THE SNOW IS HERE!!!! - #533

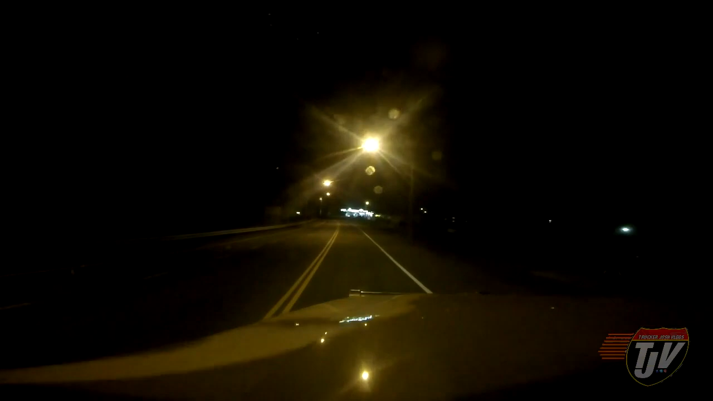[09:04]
Near the New Brunswick border. We're still going to go back here. I'm not going to go too much further, but here's the driveway. Okay. Here we go. I just want to stop in here for a quick breather, a quick break. I feel like I've been here a lot lately.